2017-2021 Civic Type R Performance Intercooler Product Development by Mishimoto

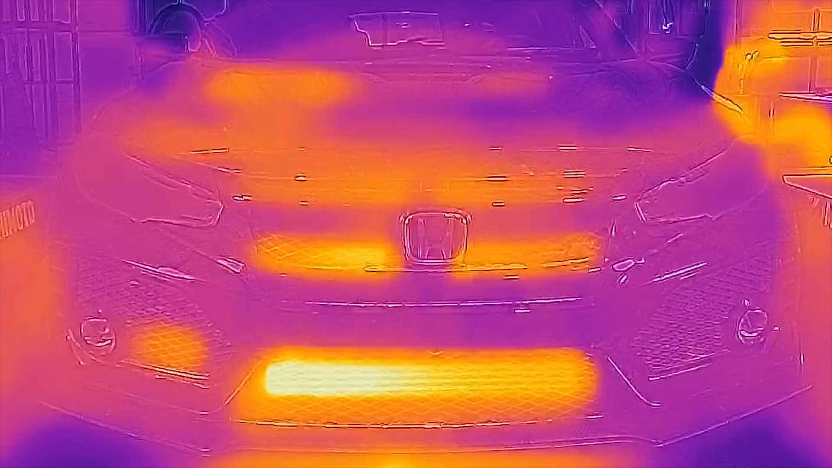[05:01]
As you can see, the stock unit is completely overrun with heat, while our bar and plate design does a much better job.
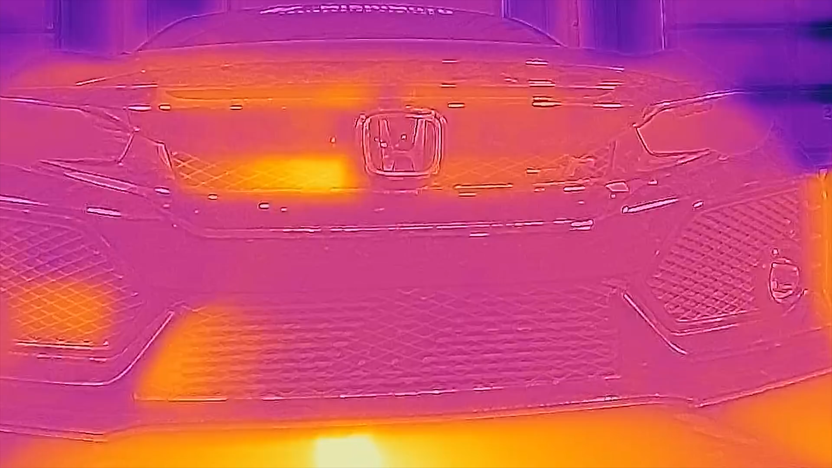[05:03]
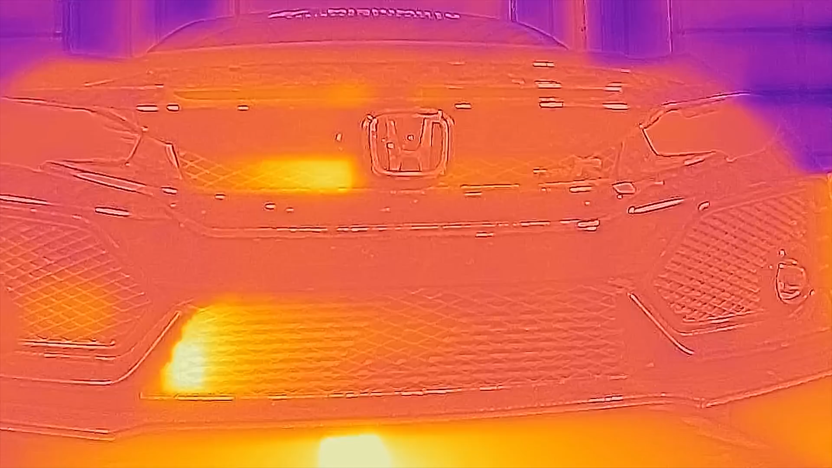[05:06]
The heat signature never makes it fully across the core.